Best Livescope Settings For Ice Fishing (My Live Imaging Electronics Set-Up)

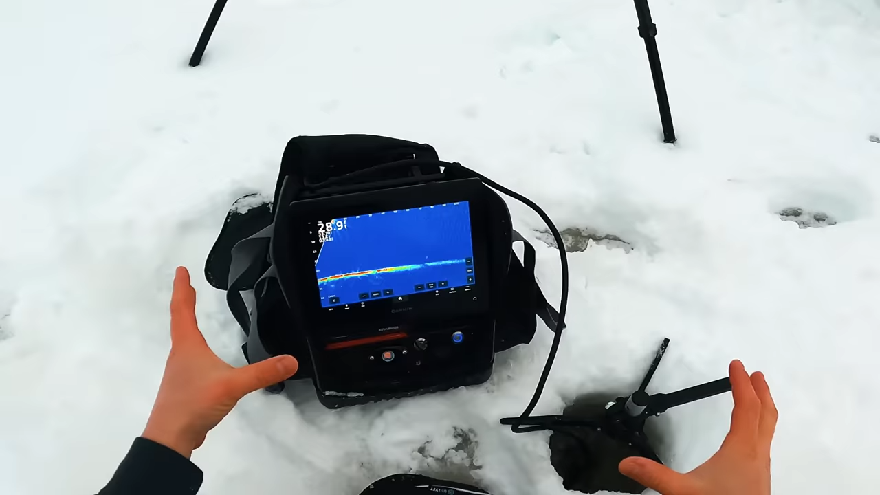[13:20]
And now you've got the different settings right now. When you look at the color palette, this is my favorite color palette. I like to lose use. This is called blue.
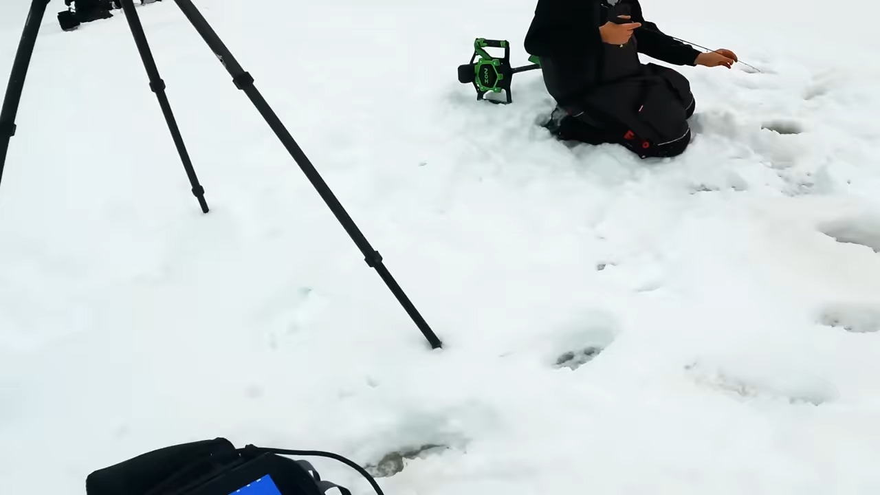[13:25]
And when a lot of people see it, they think that I'm using the old panoptics, the first generation, because it used a similar color palette. But the truth is this is live scope. This is the newer generation. But this color palette just kind of looks like the old school.
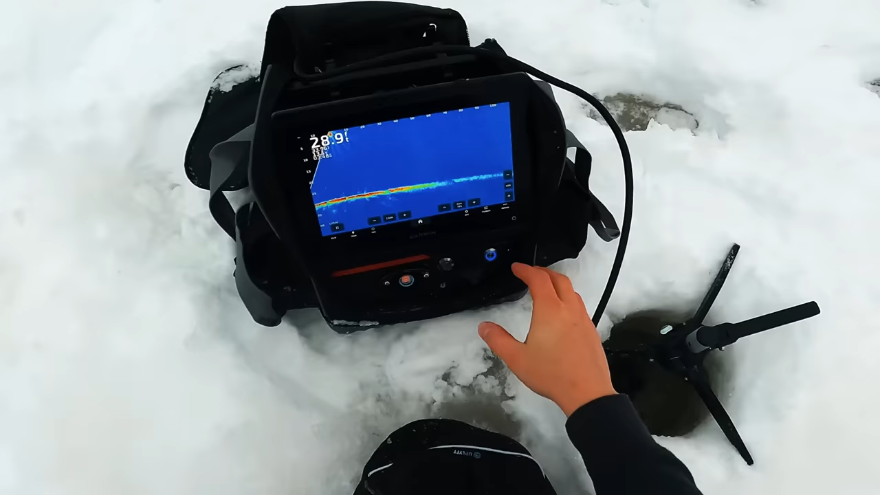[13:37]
I like this color palette because it pops.
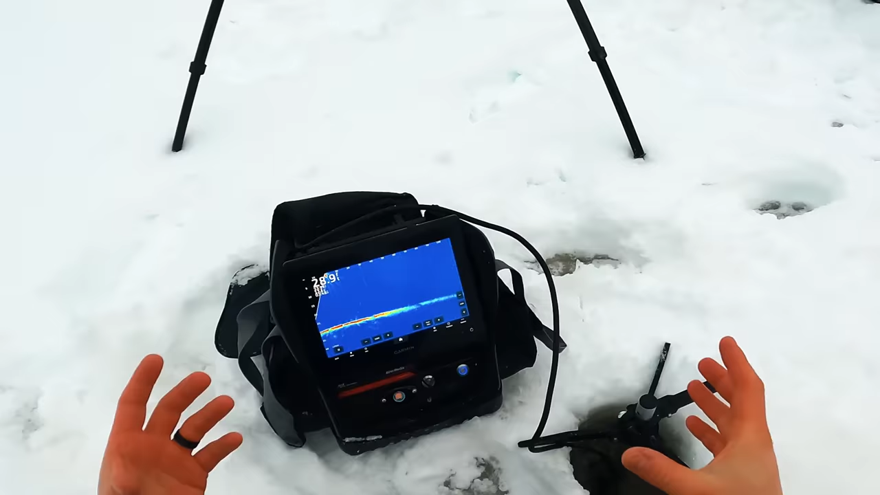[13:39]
When you see a fish that harder return, that red color, it pops really good against the blue. It's nice for filming. It might not give you the exact same definition.
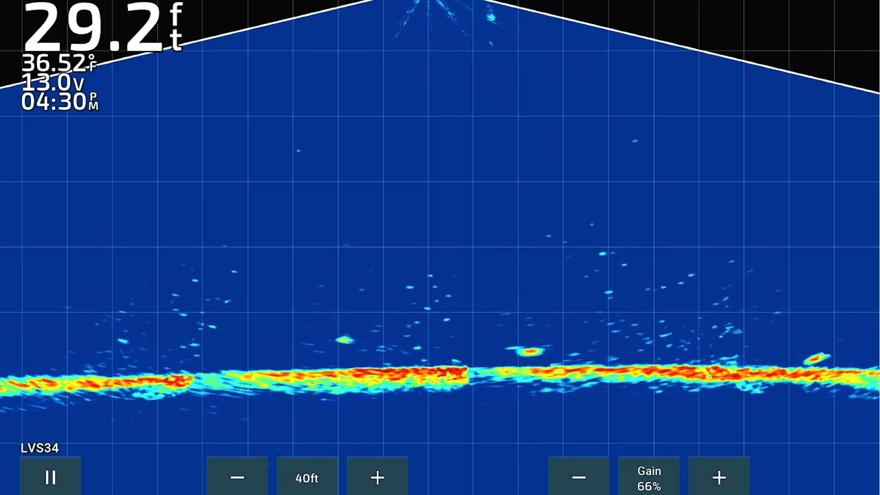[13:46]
On screen: depth 29.2 ft, water 36.52°F
So 200 options, sonar setup, appearance, you can play with color schemes. Probably the amber is what a lot of people are used to seeing. I know that's what Aaron Weeb uses a lot in his live scope. Amber is good. I just feel like it doesn't pop. I don't like it for filming as much. So amber, very common one.
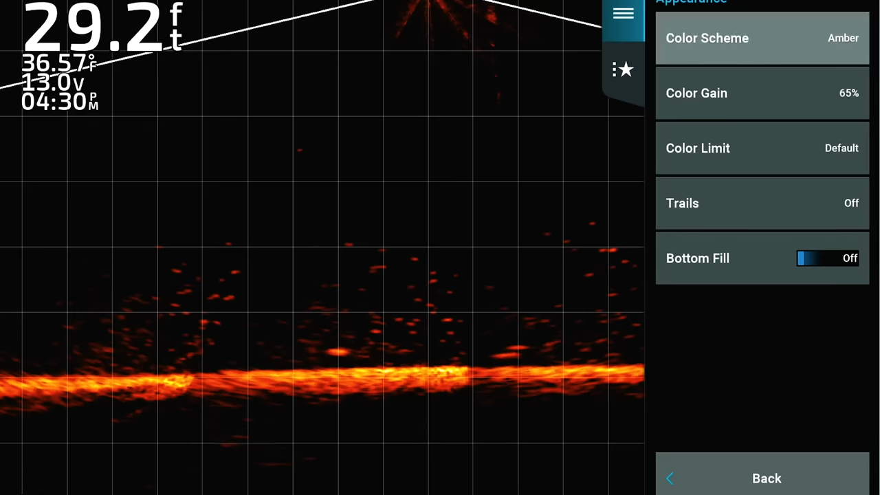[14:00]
On screen: depth 29.2 ft, water 36.57°F
I myself like to use the blue color palette. So that's the first part on my settings.
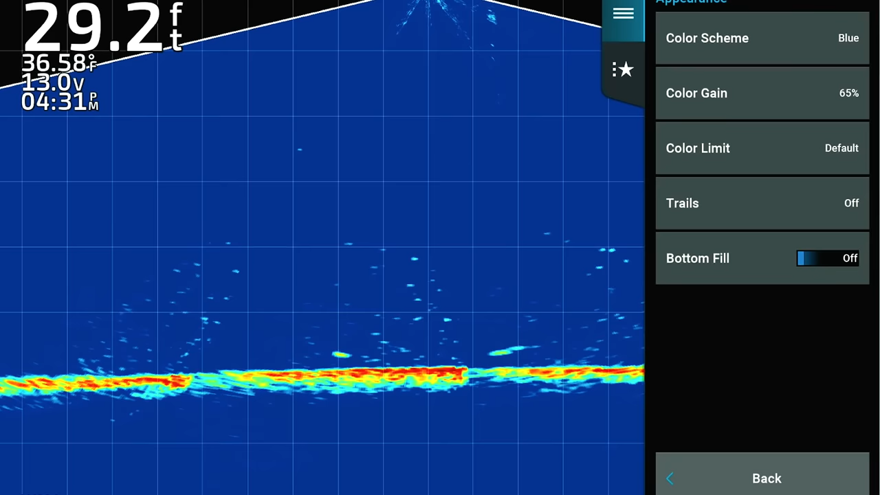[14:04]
On screen: depth 29.2 ft, water 36.58°F
There is color gain, which you'll notice makes that red pop a little more.
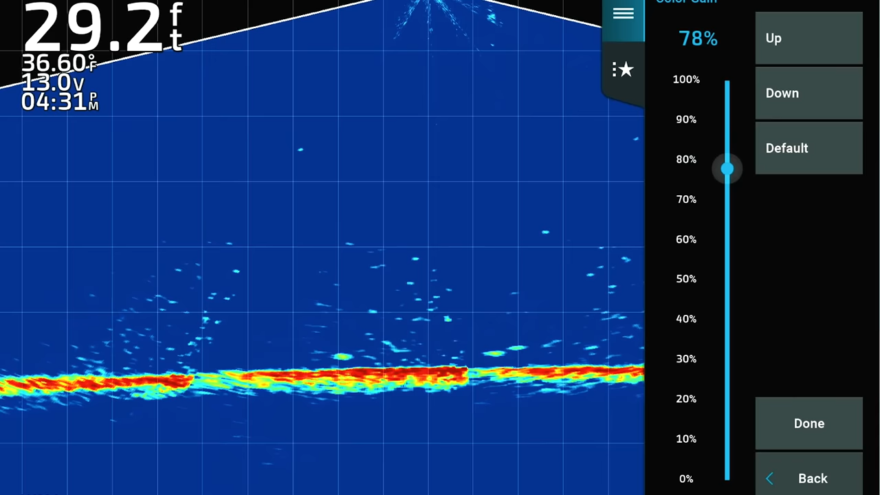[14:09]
On screen: depth 29.2 ft, water 36.60°F
It just kind of bumps the contrast up a bit. Bumping it up a little bit. 65 is good. I don't really mess with that too much. The main settings you're going to deal with are your gain, your TVG, and your noise rejection.
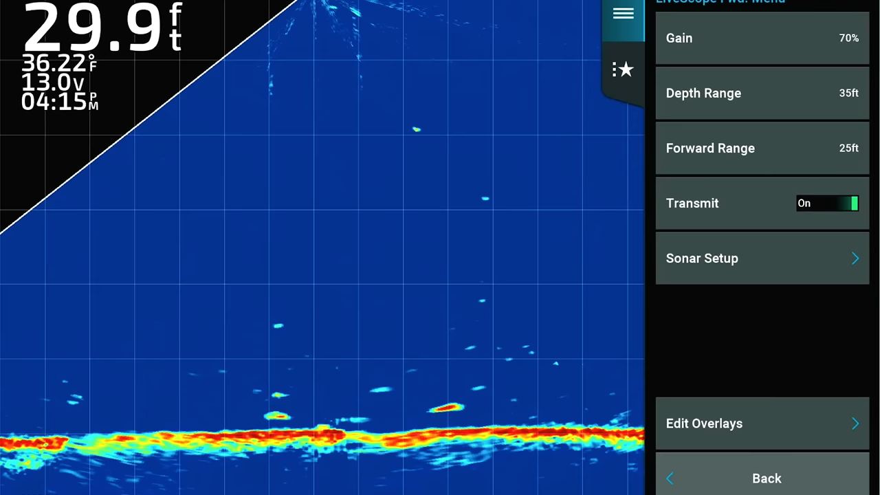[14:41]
On screen: depth 29.9 ft, water 36.22°F
TVG. So TVG is off. If I go TVG high, you'll see that it drops the gain below me. So it does clean it up a little bit, but it's, it's less gain. I'm fine with the gain being higher.
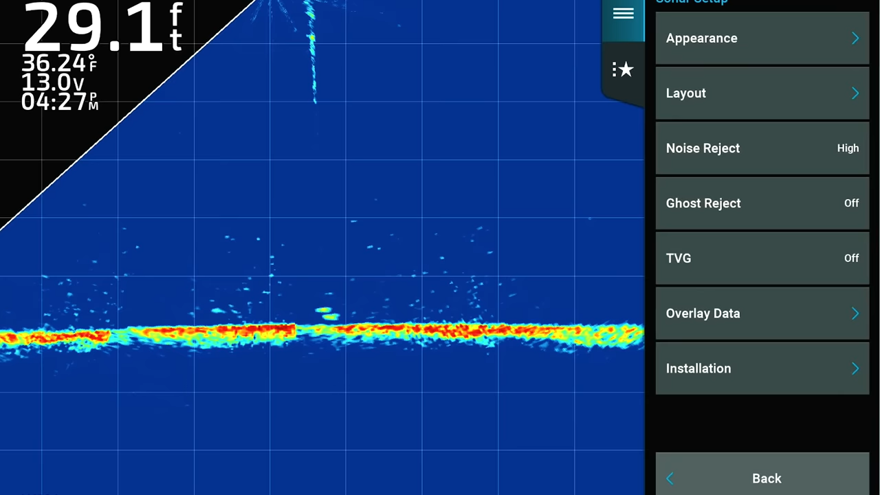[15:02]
On screen: depth 29.1 ft, water 36.24°F
Noise reject is one that I often keep it high. You can see if I turn it off, it can get messy.
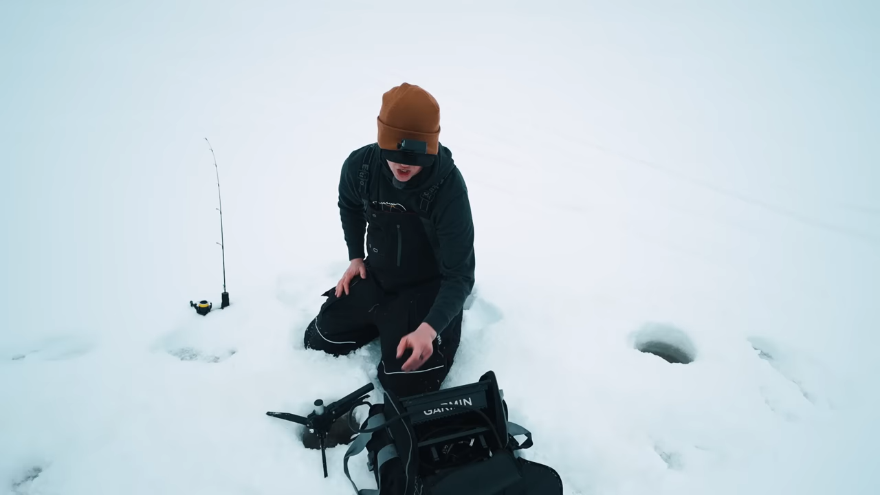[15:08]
So I'll keep noise reject at high TVG off. Those are two that I really don't mess with.
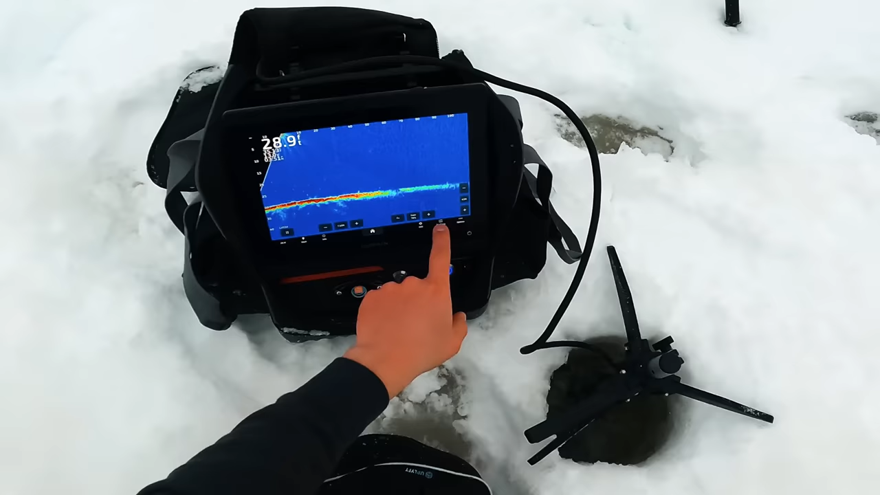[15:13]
Then what I'm changing after this is I'm changing gain. You can see as you crank the gain up, it's exactly that. It's a sensitivity in deeper water. You might need to bump it up a little bit more.
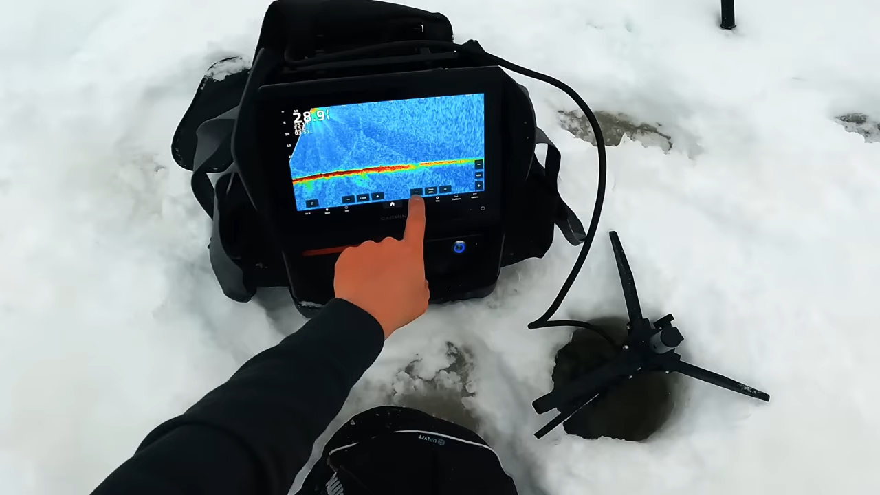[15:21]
Most of the time, my gain is in that 60 to 75 range, but now when I'm looking for fish, maybe I want to keep a little noisier.
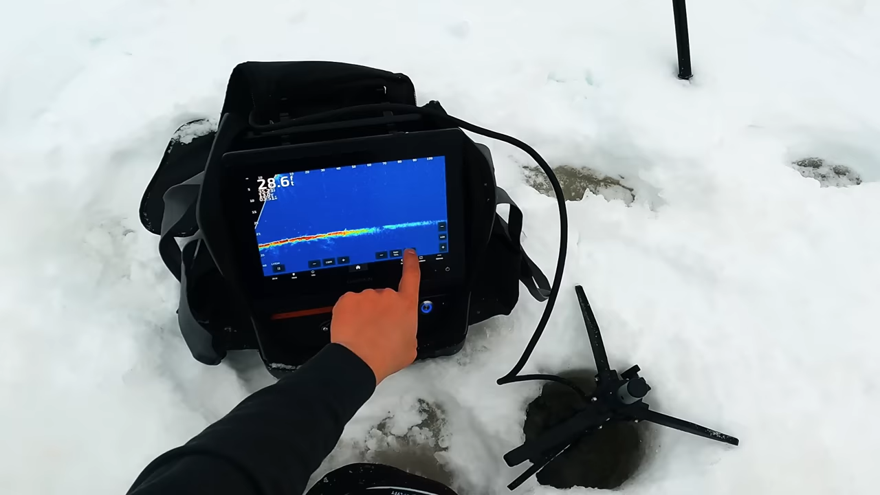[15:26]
I'm going to go in the 75 and then I'm going to search. Since switching to the LVS 34, the new transducer, I definitely searched further. I used to search around a hundred, a hundred feet away.
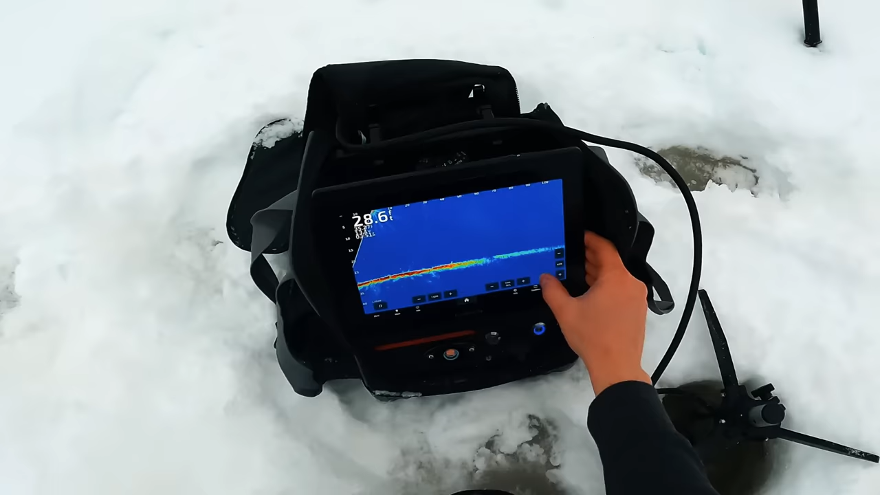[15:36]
Now with this new transducer, depending on depth, I can still see fish.
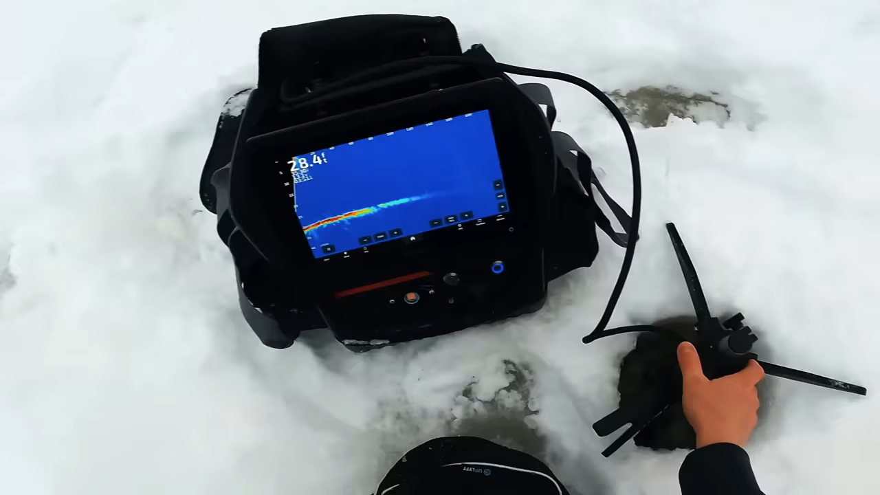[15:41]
I mean, right now, if you look at 120, you can see there's a crappie 120 feet away. Yeah, I have no problem seeing fish 140, 150 feet away right there. There's two crappies 80 feet away.
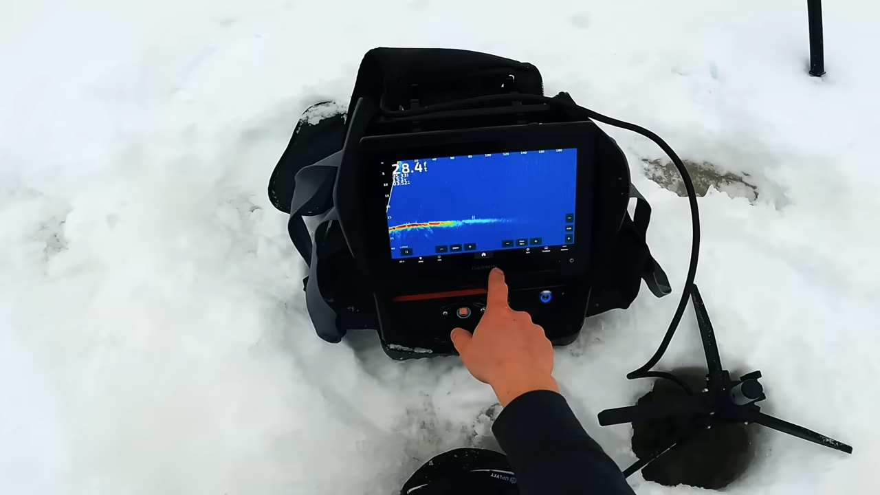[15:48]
So what I could do right now is I could go drill 80 feet away and be right on top of those fish. But, but I mean, it's, I think people get pretty intimidated by the settings.